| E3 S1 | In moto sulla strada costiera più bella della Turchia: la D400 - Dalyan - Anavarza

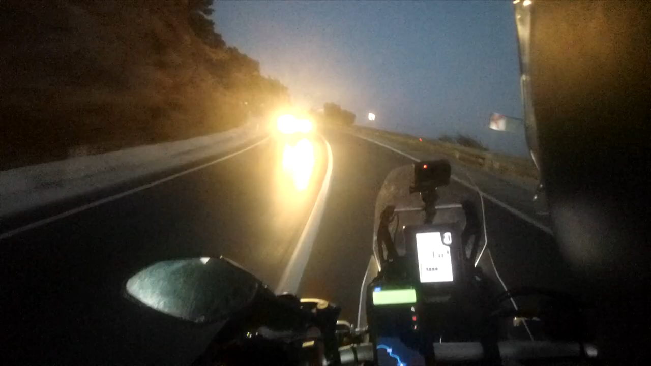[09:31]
In certi punti trafficatissima da auto e camion. Il sole tramonta e il buio arriva. Madonna mia, questo viene una sera addosso, non sopportabile.
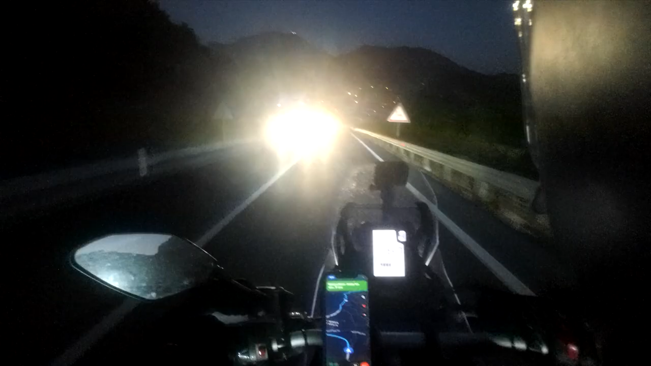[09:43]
Non vedo un cazzo, non vedo. La luce della mia moto si confonde con le auto attorno a me, al punto che quando rientrano dal sorpasso, sembrano non vedermi e mi tagliano la strada.
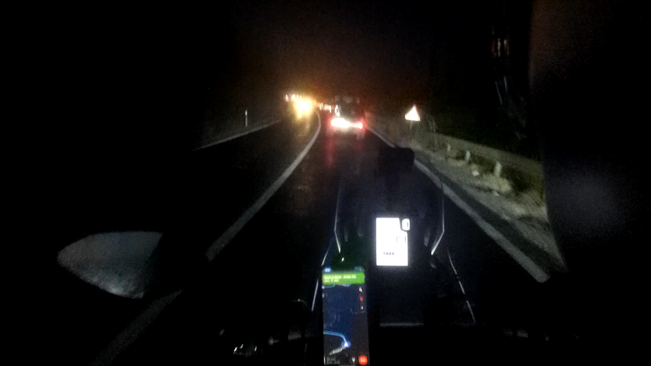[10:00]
Voglio uscire da questa trappola il prima possibile e allora inizio io a fare dei sorpassi mai fatti prima. Una manciata di secondi e ora la storia che vi racconto sarebbe diversa.
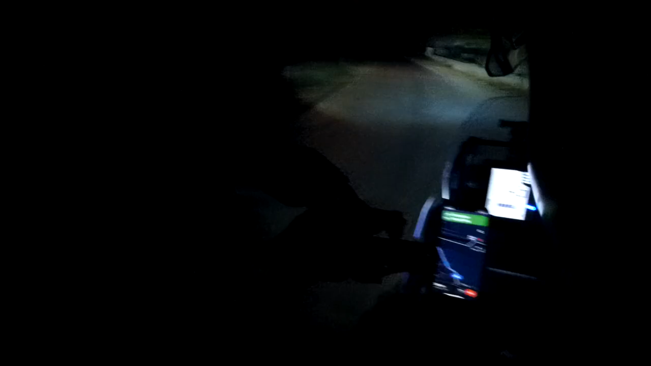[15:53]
Giornate non bastano, non bastano mai. Quella sera arriverò a Gaziantep, ma questa è un'altra storia. Uh, fumo. Stanno bruciando i campi. No bene sta roba. Non vedo niente.